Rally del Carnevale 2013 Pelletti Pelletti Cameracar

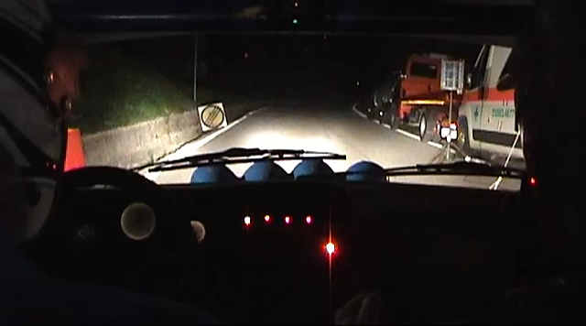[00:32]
No, no, no. Tenno te fino, fino allo zero. Sì, sì, fino a... A rosso, tornante sinistra brutto. Vai! Vai!
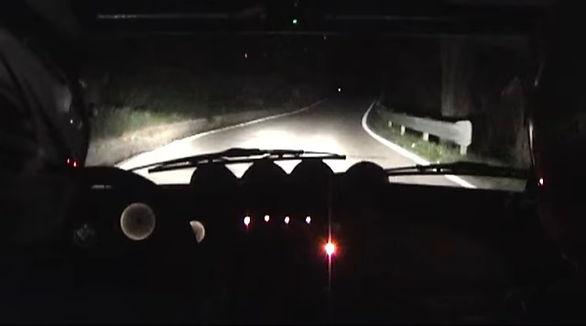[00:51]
Ma che marcia sei? Sono prima, Luca! Dai, sono la macchina! A rosso, tornante sinistra brutto. Tornante sinistra brutto. Destra piena. 50. Per destra 3 più. Destra 3 più questa. Per sinistra 3 meno meno. 20. Destra 1. Destra 1.
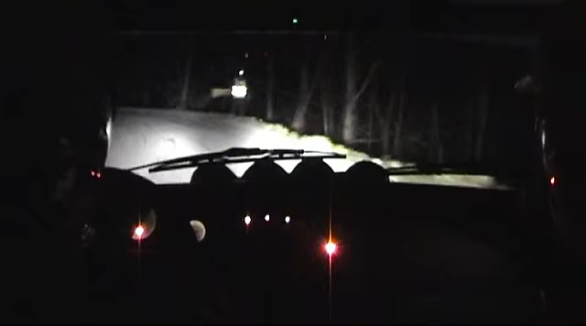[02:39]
Frena sinistra 2. 50. Al muro ponte, sinistra 3 più, in destra 3 più vai. Destra 3 più vai, questa qui. 80. Vai, vai. Destra 4 tieni. Sinistra 3 meno sale. Sinistra 3 meno sale questa. Al palo luce. Destra 4 meno meno. Destra 4 meno meno questa. 50, sinistra piena. Alla torretta destra 4 meno scende. Vai. Vai, che ora c'è la discesa.